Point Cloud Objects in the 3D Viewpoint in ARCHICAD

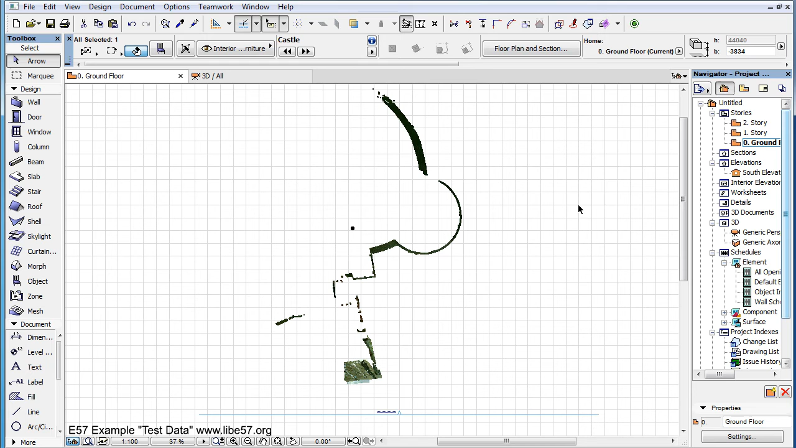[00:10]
When an imported Point Cloud is placed as a GDL object, it can be displayed in the 3D Viewpoint just as in the Floor Plan Viewpoint. If you go to the 3D Window Settings dialog
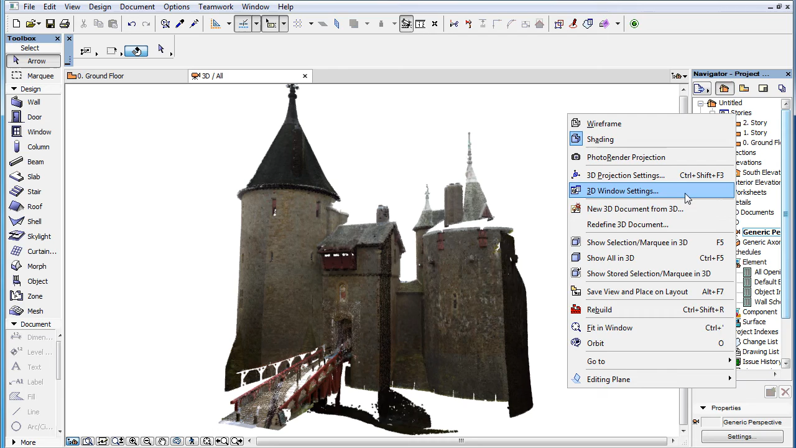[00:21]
and select the Vectorial Engine, called the Internal Engine in previous ARCHICAD versions,
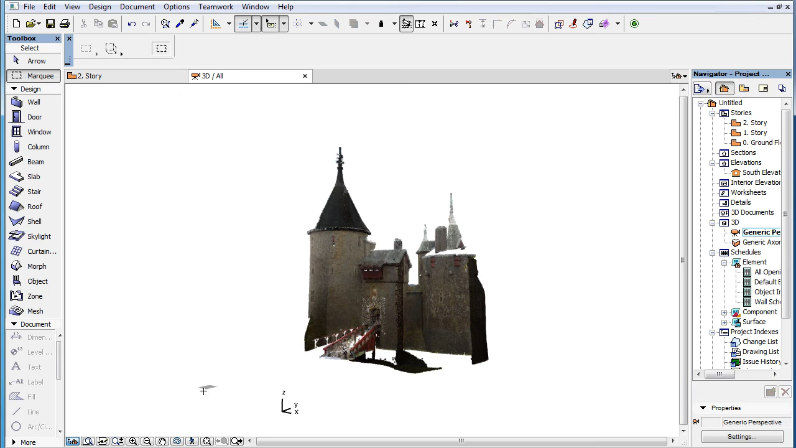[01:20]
If you are selecting elements with the help of the 3D Marquee, the Point Cloud object will be selected if at least one of its Hotspots fall inside the 3D Marquee Box. When you draw a Marquee in the Floor Plan Viewpoint, and show only the Marquee in the 3D Viewpoint,
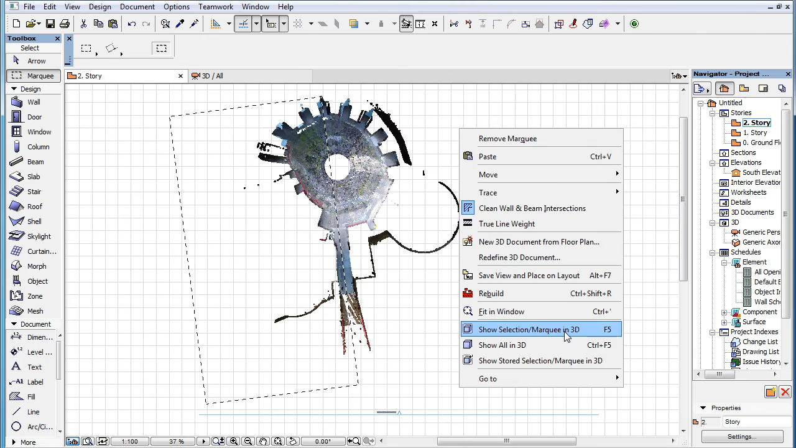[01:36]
the Point Cloud will cut by the Marquee, and cutting its geometry works just as in the case of other elements.
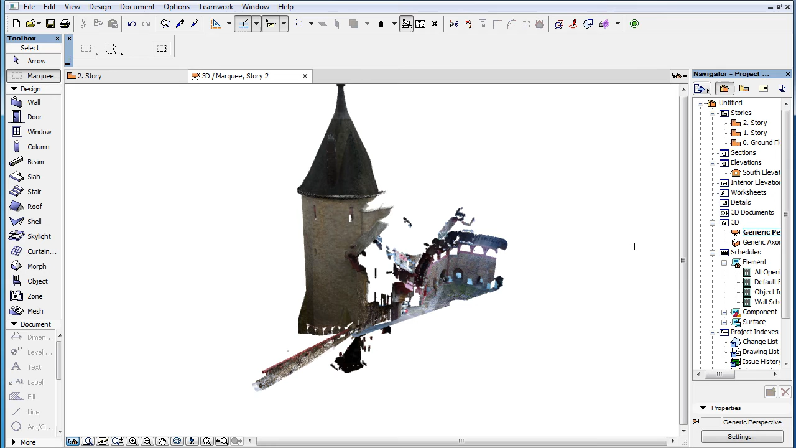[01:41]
Cutting Planes also works on Point Cloud objects.
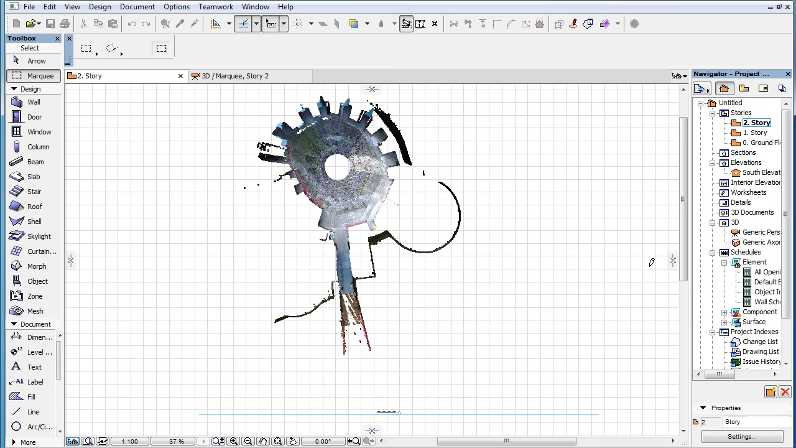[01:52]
Any cutting plane you define will cut the geometry of Point Cloud objects the same way it cuts the geometries of other elements. Let's see. Let's see. Let's see. Let's see.